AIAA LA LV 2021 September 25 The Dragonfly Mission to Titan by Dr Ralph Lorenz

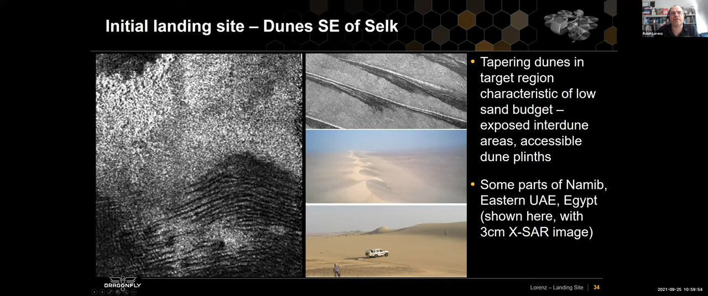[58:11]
so plenty of safe spots to land. Once we have made that first landing, then of course we'll have so much more information to plan the geologic traverse and you know, manage our progressive exploration towards the crater. You know, what we're really after, as indicated by these Cassini data, this blue stuff, is material that we think may have melted, you know, crustal ice that has melted in the impact event and become liquid water.